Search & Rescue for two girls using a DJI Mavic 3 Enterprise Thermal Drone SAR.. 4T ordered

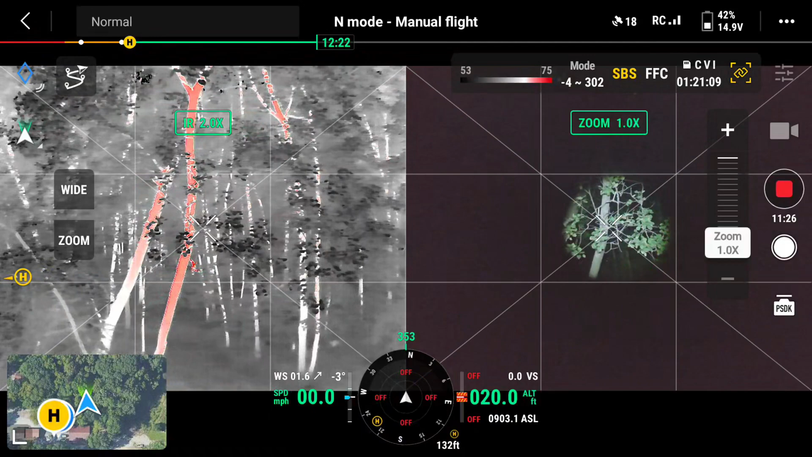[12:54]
yeah working pretty good there he is you found daddy you found daddy you sure found my dad yep looky
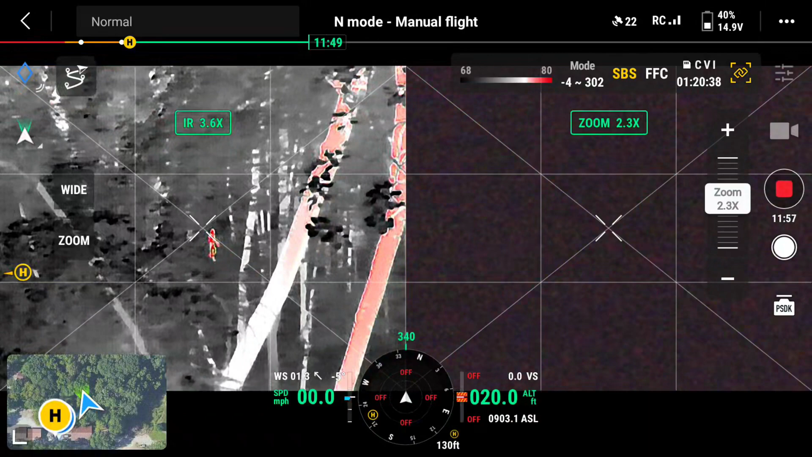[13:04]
changed to white hot oh looky there
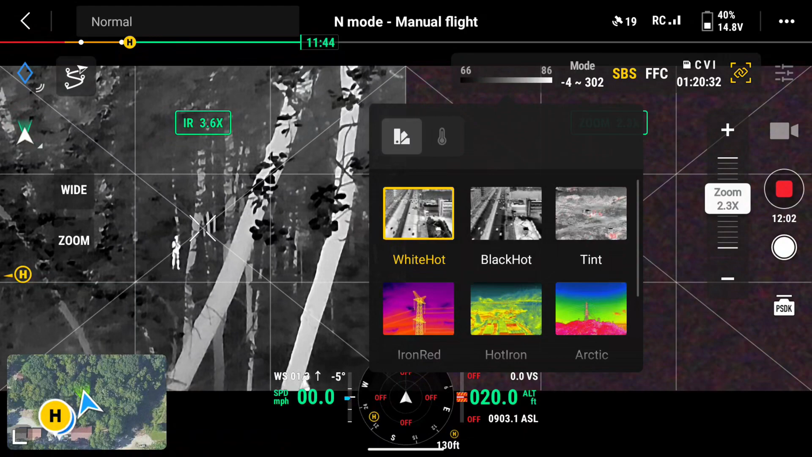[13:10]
that's sexy that's my face so where's my face
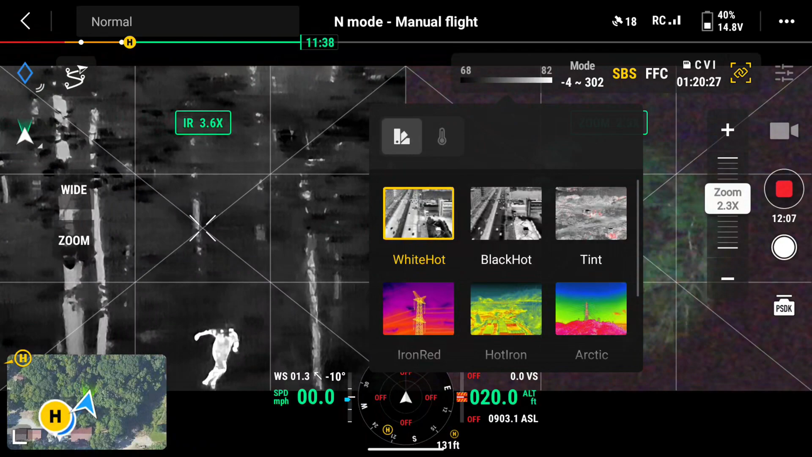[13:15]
that's daddy
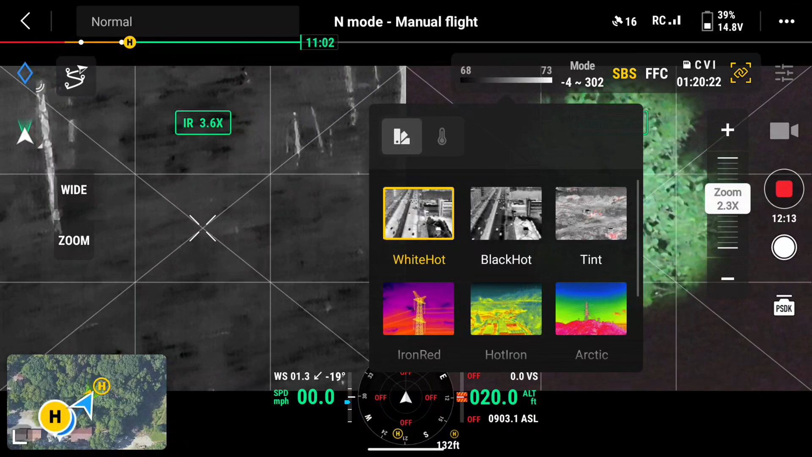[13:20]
now how do I get to my dad right there I'm on him oh that asphalt's still warm oh yeah
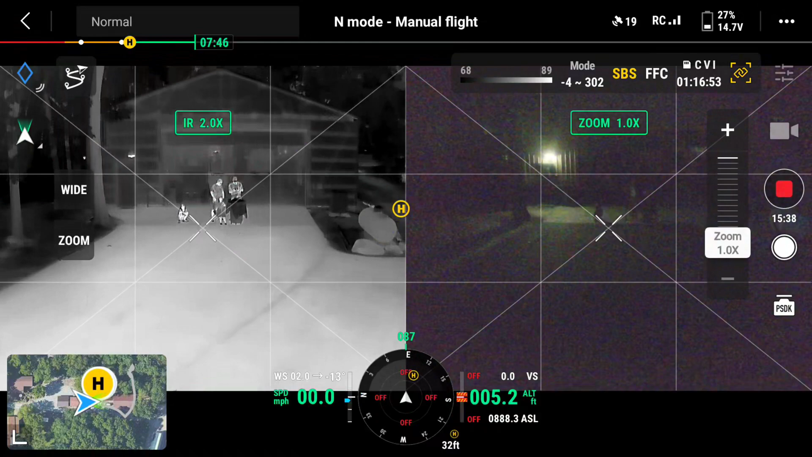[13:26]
looky there oh that is cool but when you were running through the woods that was remarkable
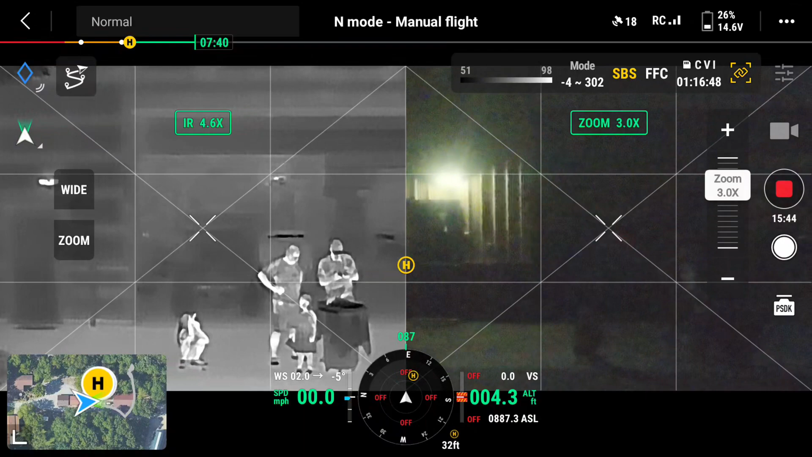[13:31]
how but I like this tent that tent worked pretty good too yeah you know or it
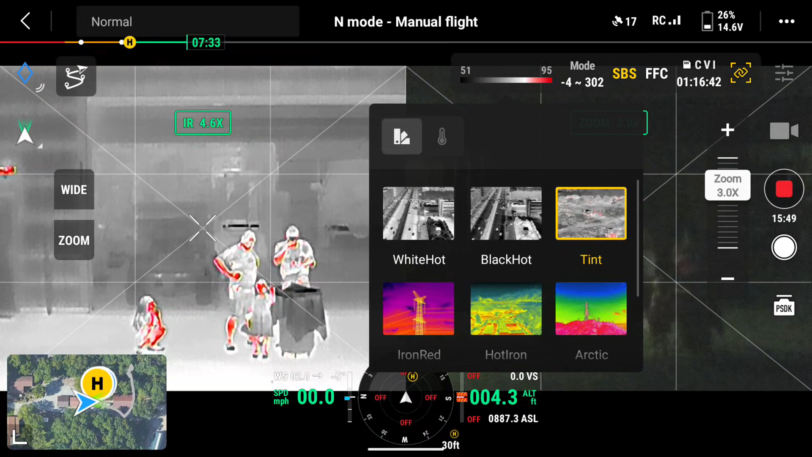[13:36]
shows some red I'm really trying to find you the first time but black hot I mean but
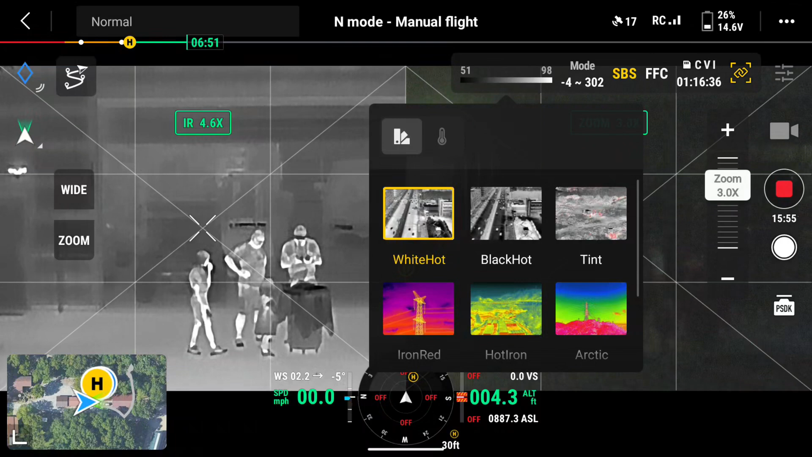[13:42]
black hot and white hot are the same thing just which there's more of so I'm going to stop recording we're going to go ahead and land and